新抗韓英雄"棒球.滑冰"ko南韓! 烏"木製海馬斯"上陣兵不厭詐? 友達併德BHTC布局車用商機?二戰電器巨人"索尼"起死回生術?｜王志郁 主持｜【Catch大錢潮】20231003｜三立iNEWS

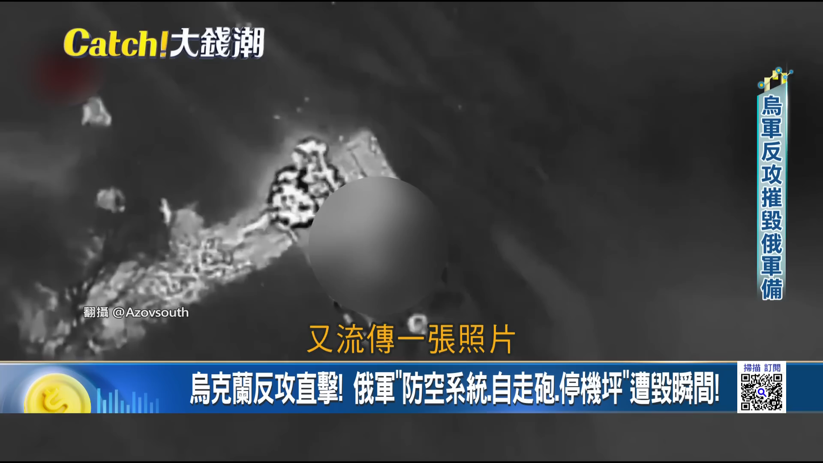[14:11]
片看到有一家蘇凱35S那在托克馬克附近